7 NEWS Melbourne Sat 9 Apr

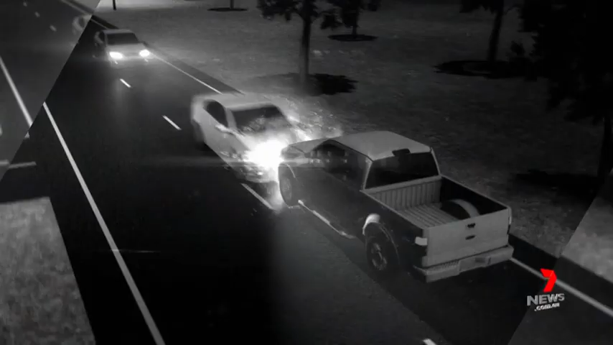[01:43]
Colliding head-on. The force of the impact so strong, Senior Constable Joyce couldn't be saved.